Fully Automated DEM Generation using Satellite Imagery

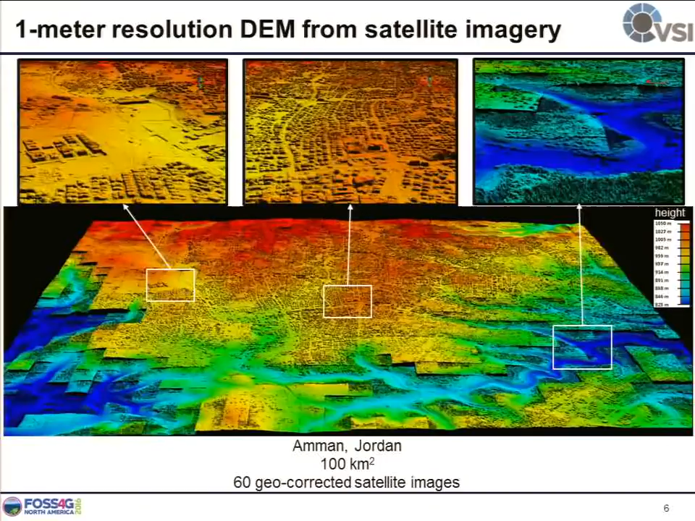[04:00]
This is 100-square-kilometer as well. And this one is a much larger region, which is 500-square-kilometer in the downtown region of Sydney, Australia.
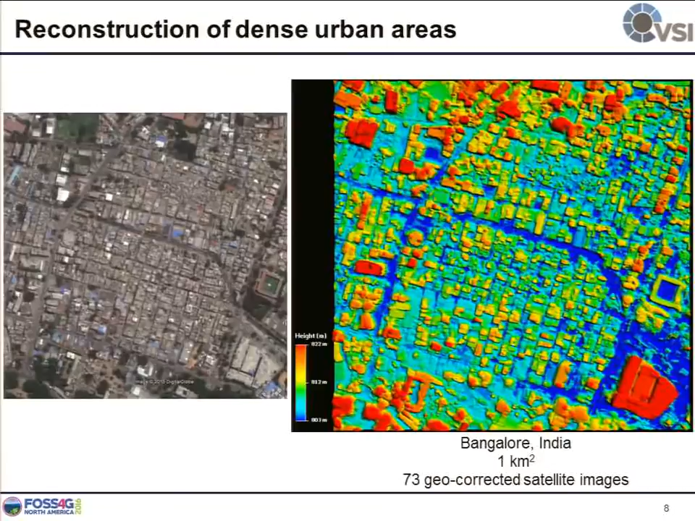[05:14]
So, as you may see here, we can see the very narrow alleys in the building. And we have very, very tiny building detected, which is roughly the smallest size. It's roughly like three meter by three meter building. This is a rural region where we have isolated building and a couple of trees.
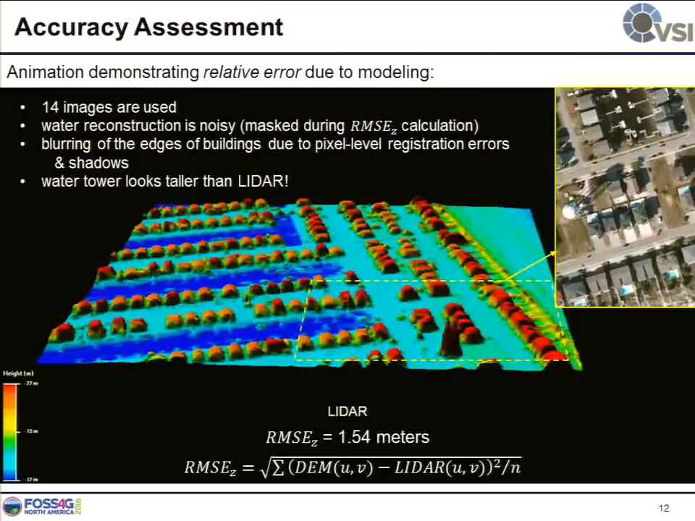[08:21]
And we measure the actual water tower height using the shadow in this satellite images. And it turns out we are closer, so we were happy. Now, we know how to measure it. We go to a larger region. And we pick a 20-square-kilometer region where we have two-square-kilometer LIDAR data available. And we do the calculation to check how close our elevation to the LIDAR. And the answer is, the root mean square error is roughly 1.5 meter. That means, at 95% confidence level, our dam elevation is close to LIDAR within 3 meter.
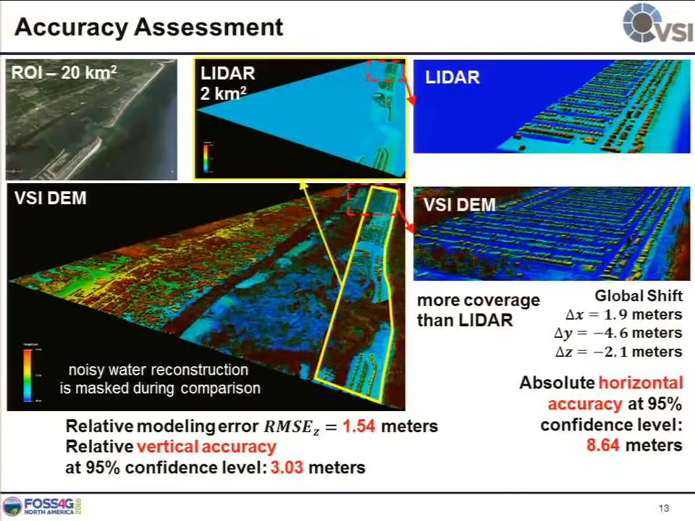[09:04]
And we were pretty happy about this because, first, we are much cheaper than LIDAR. And we have much larger coverage. This is important, actually, because we are thinking of the global coverage of this high-resolution dam. And this is important, as well, because the user may want to know, okay, I have this technique, and I want to use it.